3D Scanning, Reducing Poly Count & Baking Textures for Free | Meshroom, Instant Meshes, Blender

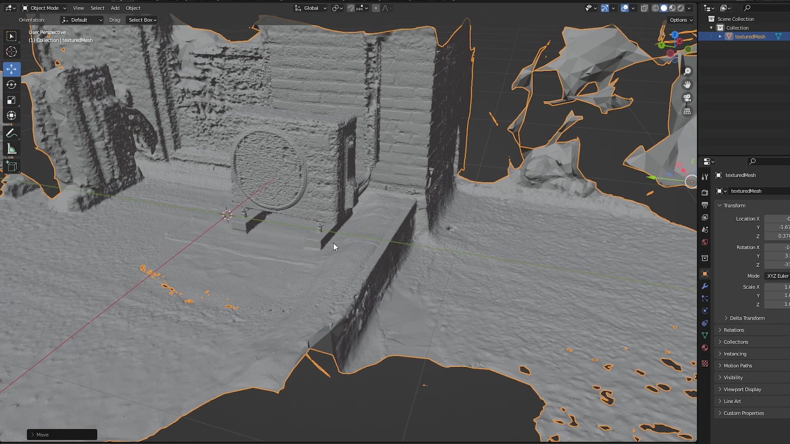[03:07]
and textures in 3d space by clicking the material view in the top right
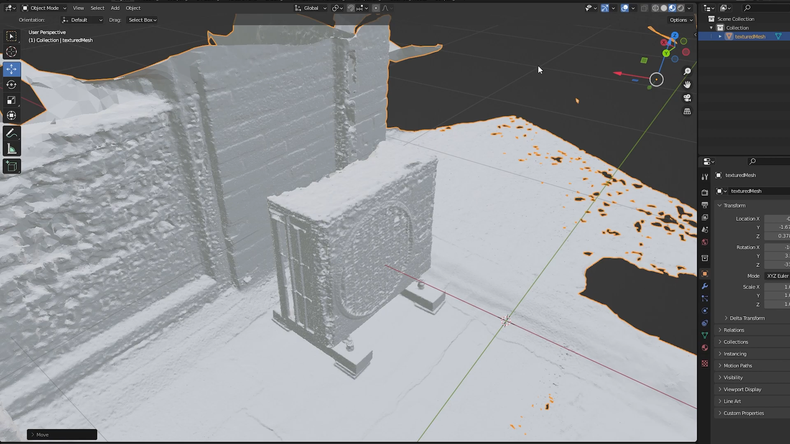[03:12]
corner okay let's go and
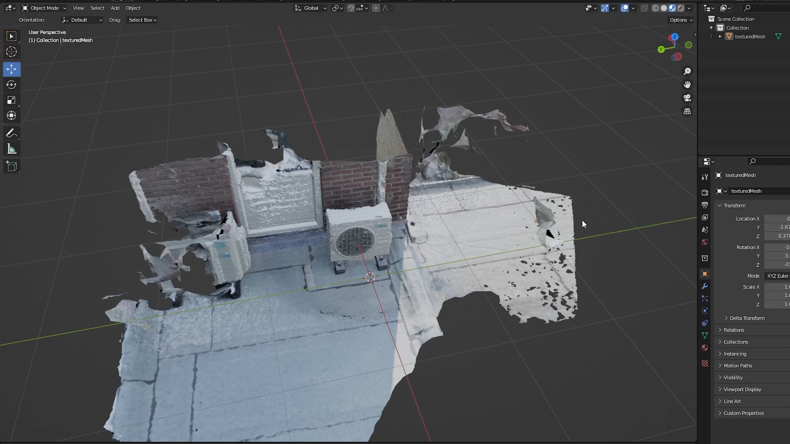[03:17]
clean up our mesh press the wireframe view in the top right corner and
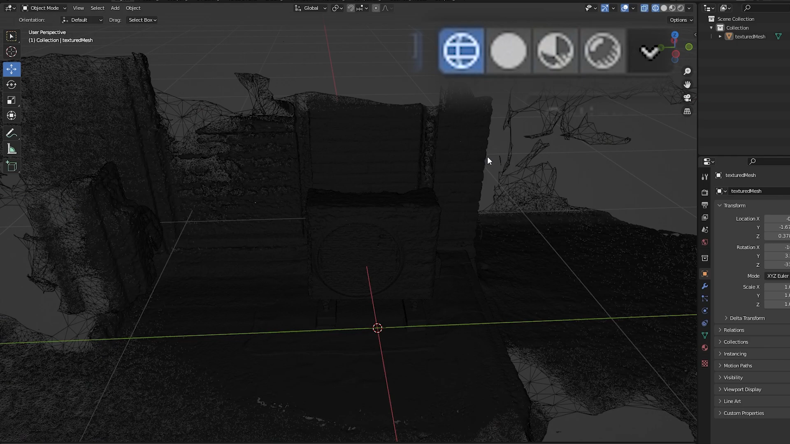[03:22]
go into edit mode by pressing tab or clicking in the top left corner go into the top down view by pressing the blue z in the top right corner
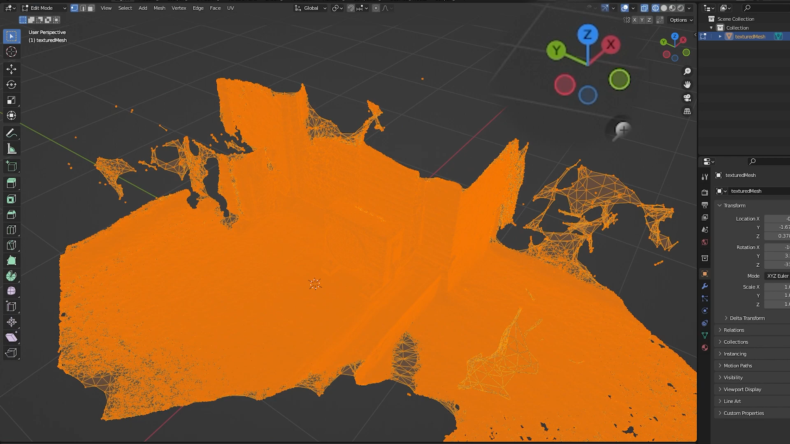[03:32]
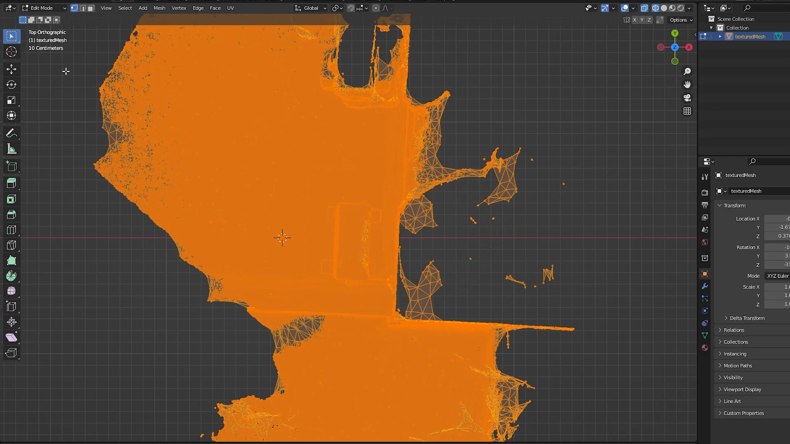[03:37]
now select only the object that you want to keep
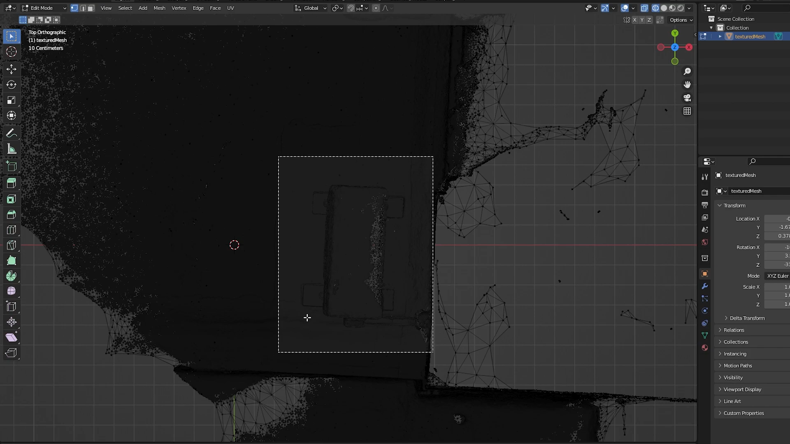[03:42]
in your scan and once done inverse the selection by pressing ctrl i and delete all of the vertex by pressing x